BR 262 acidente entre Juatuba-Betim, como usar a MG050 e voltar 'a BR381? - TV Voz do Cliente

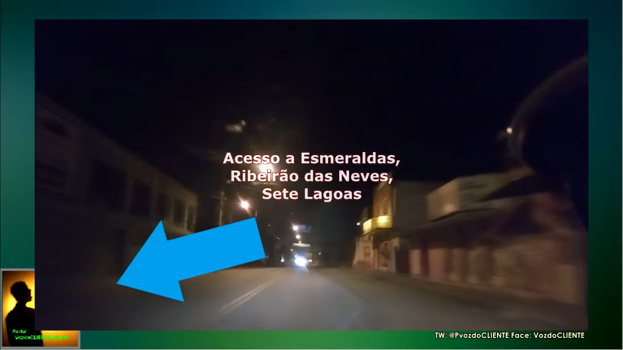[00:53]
Embora esteja à noite, eu quero filmar esse pedaço aqui até chegar em Betim e como sair de volta na 381.
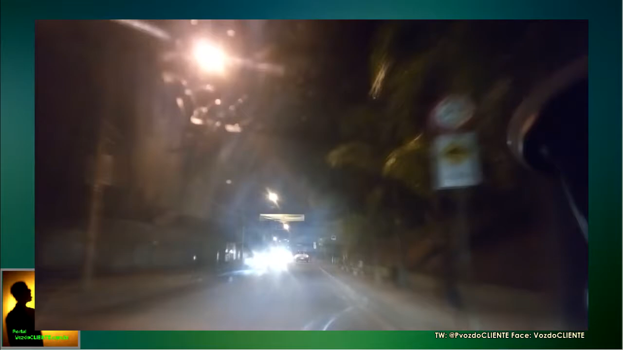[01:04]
Eu acabei de passar ali a entrada para Esmeraldas, então quem vai para Esmeraldas, pegou a 050 direto, entra naquela última entrada ali, marquei aí o vídeo para você.
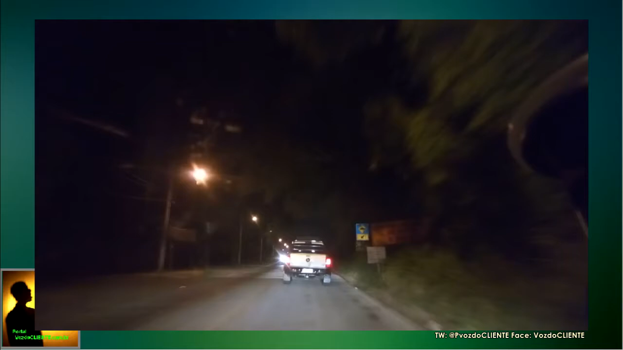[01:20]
Quem vai para Belo Horizonte, quer voltar para 381 ou chegar na Via Expressa e teve que qualquer motivo, como hoje por exemplo, a 262 está fechada devido acidente, lá na Curva das Galinhas, eu vou explicar como é que sai aqui por dentro da 050, sai de volta na BR381, porque essa aqui você vai sair exatamente no centro de Betim.
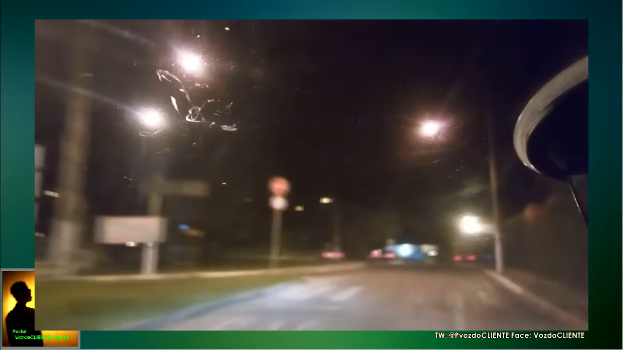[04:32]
Atenção, aqui é o ponto de decisão. Assim que você passar por cima do rio aqui ó, em Betim, tem a plaquinha centro e tem a plaquinha shopping. pega o lado do shopping,